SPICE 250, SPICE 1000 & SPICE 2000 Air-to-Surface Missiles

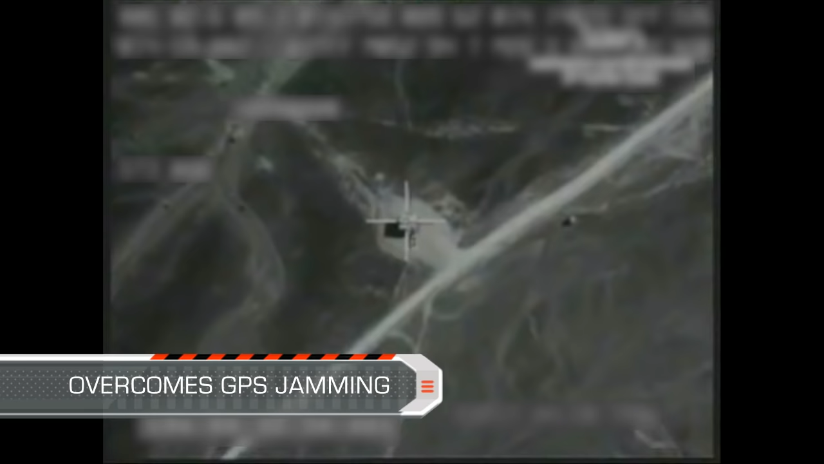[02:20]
The scene-matching technology enables pinpoint-accurate target hit,
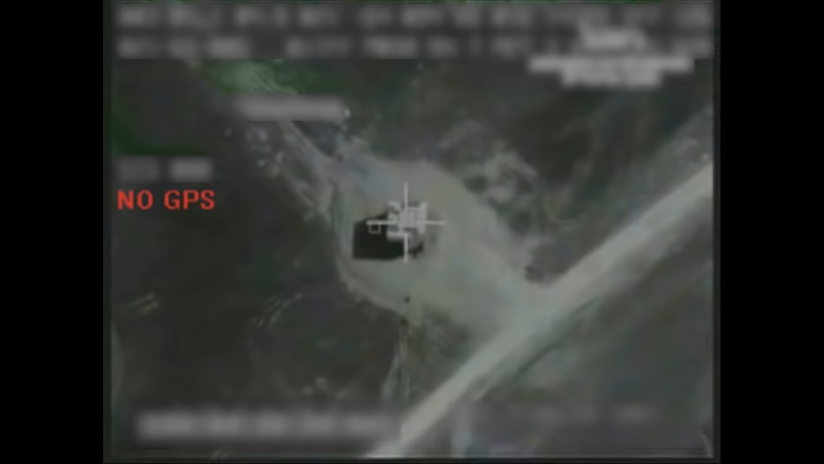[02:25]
and when coupled with high attack angle,
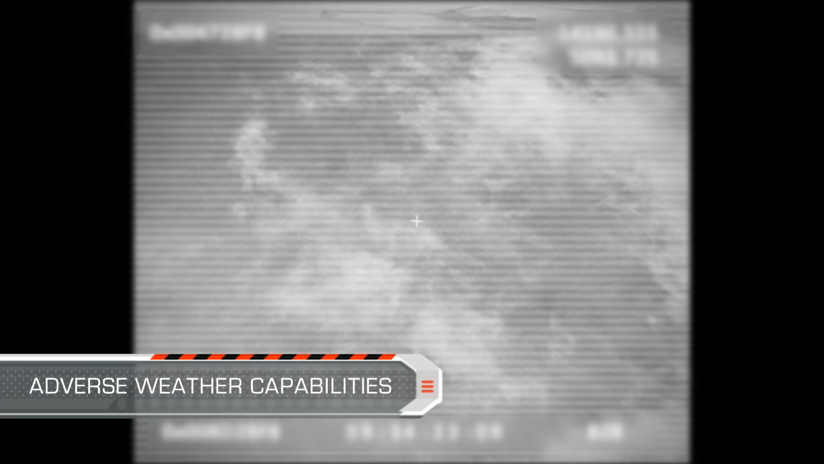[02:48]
The SPICE is a combat-proven weapon, and its technologies have already been successfully employed in adverse weather and low cloud bays.
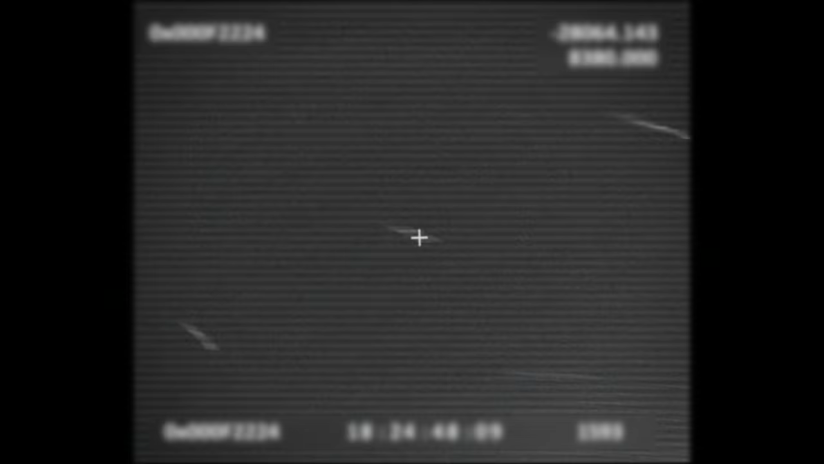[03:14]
The target position is updated in real-time throughout the weapon flight.